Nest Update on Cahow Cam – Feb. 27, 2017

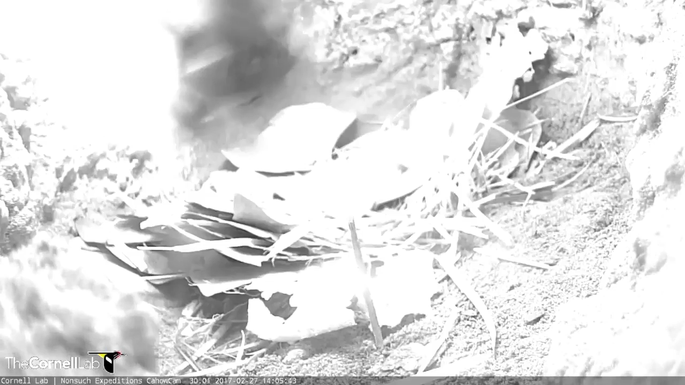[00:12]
Jeremy Medeiros here, carrying out a quick weight check on our incubating adult Cajal. I'm pretty sure it's still a female. That's incubating. I also want to see how much weight it's lost. Incubating now for the last eight days. So, yep, this is in day to need still, the female.
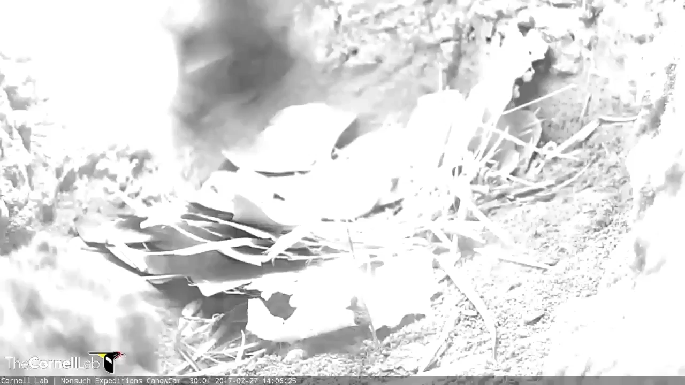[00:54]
I'm going to try to keep handling to the absolute minimum. So, I'm going to close this.
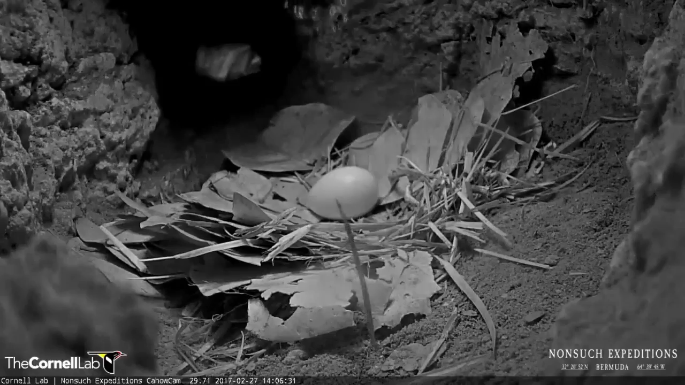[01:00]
I'm going to put it here. I'm going to close this. I want to close this up.